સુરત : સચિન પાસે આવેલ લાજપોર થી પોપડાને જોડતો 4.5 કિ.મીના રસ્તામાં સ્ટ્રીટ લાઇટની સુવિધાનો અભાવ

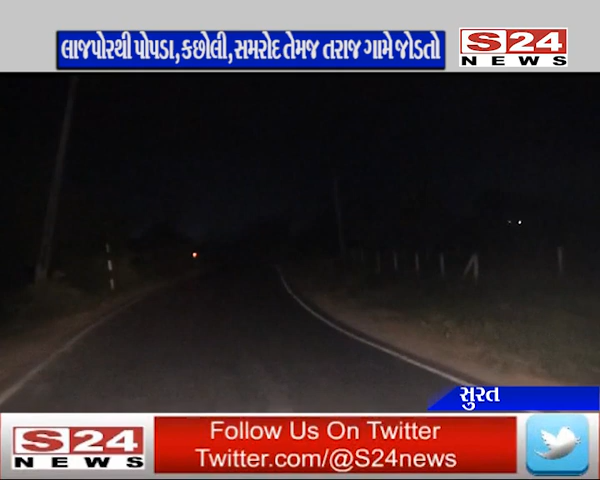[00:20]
સ્ટરીટ લાઇટ નો અબાવ જો આમળે છે તેવા સમઈ ગુજરાતના સૂરતમાં આવેલ બારડોલી વિધાનસભામાં સૂરત નોસારી રોડમાં આવેલ લાજપોર થી પોપડા ગામ કચ્છોલી ગામ સામરોધ ગામ તેમજ તરાજ ગામને જોડતો ચાર